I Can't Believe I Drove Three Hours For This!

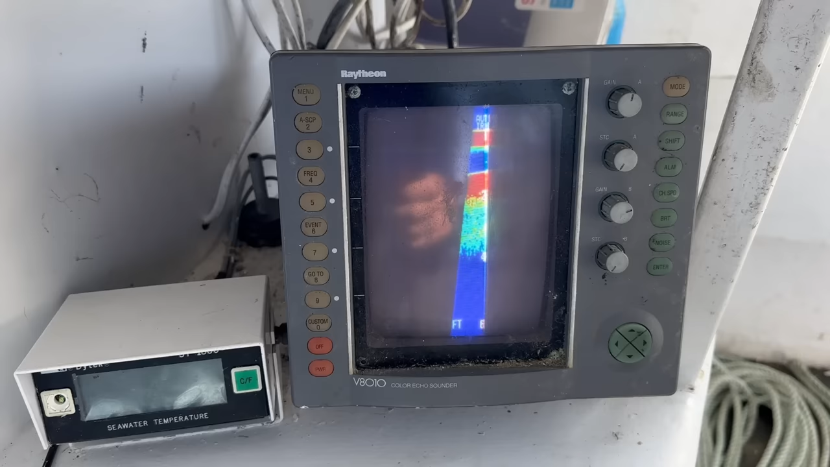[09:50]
You really can't see it too well. It claims we have 12 foot, but I don't know about this thing.